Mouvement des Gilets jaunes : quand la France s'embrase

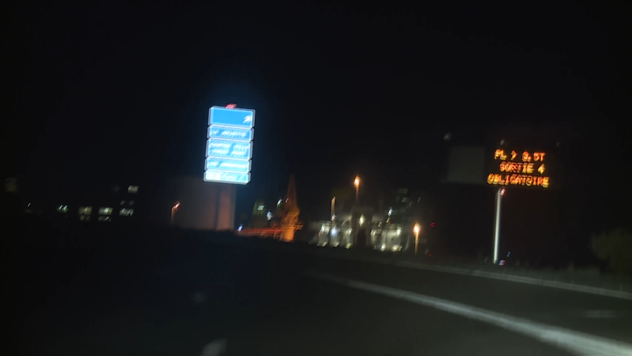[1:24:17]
Ce soir, nous avons un rendez-vous clandestin.
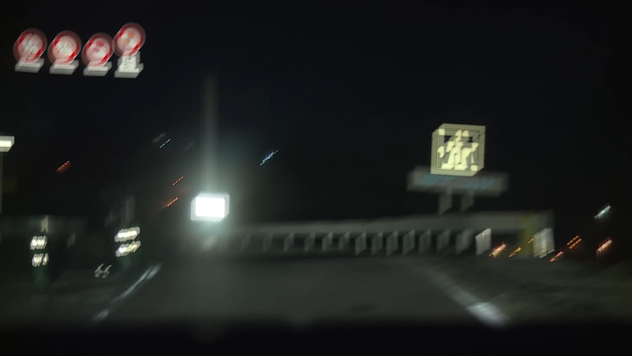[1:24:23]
Direction les quartiers nord, les plus défavorisés et réputés comme les plus dangereux de la ville.